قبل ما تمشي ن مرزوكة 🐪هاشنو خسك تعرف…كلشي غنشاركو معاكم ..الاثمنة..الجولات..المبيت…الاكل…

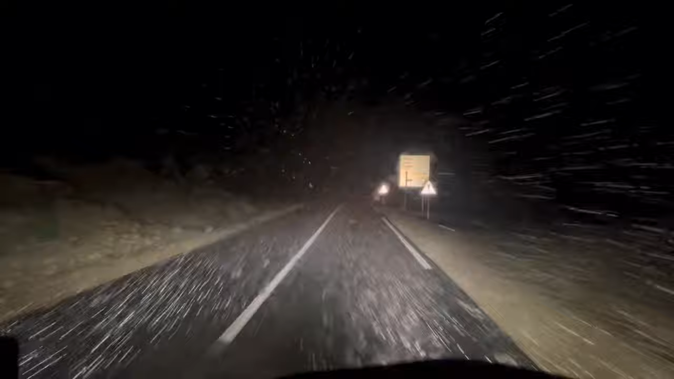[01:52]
حنا ماشيين جهه ديال بولمان، وهنا بدينا كنشوفوا ان الثلج كاين في الطريق. في الاول عجبنا المنظر، بدينا كنحسوا بواو ان الثلج كاين في الطريق، كلشي كيصور كلشي فرحان، ولكن شويه دخل معنا الخوف على حسب الطريق كانت كتزلق بزاف، الثلج كان بزاف في الطريق، وزائد ان كنا بوحدنا اللي ماشيين، وبزاف ديال الطوموبيلات من الجناب. كنا شفنا شي طوموبيلات الله يحفظ هكذا مقلوبين،
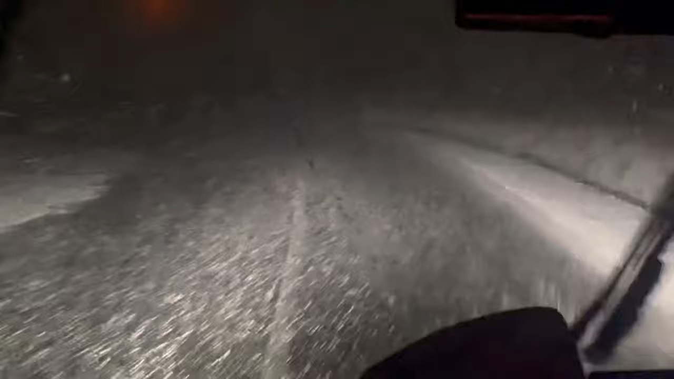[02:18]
يعني كنا كنخافوا ان لا قدر الله الله يحفظ يوقع نفس الشيء.
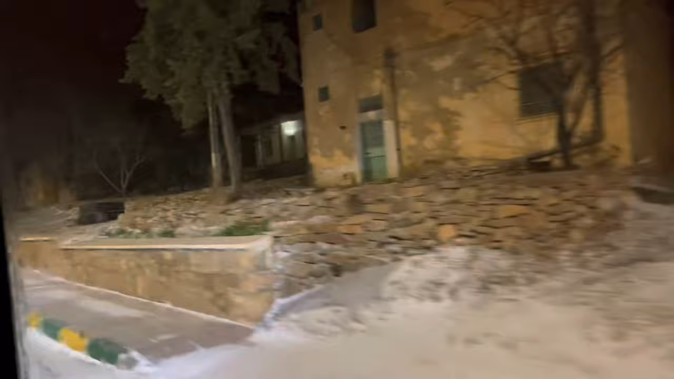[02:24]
كنا وقفنا واحد ثلث ساعه حنا واقفين، ما قدرينش اننا نزيدو، ولكن من بعد من
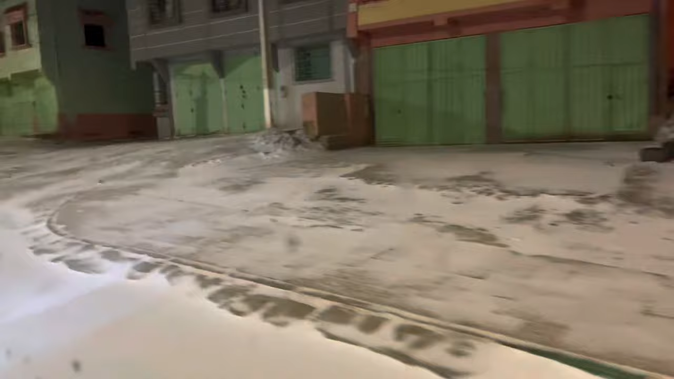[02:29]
دخلنا بولمان شويه الامور بدات كتقاد، يعني الثلج ما بقاش بزاف، ولكن كان خاصنا على الاقل
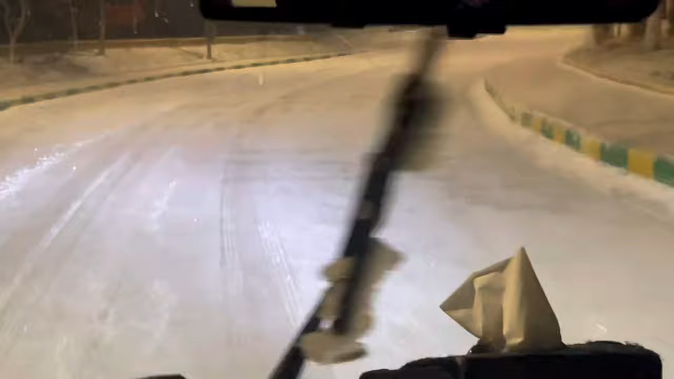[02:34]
ندوزو هذه المدينه قبل ما يشدوا علينا ديك الحواجز ديال الثلج.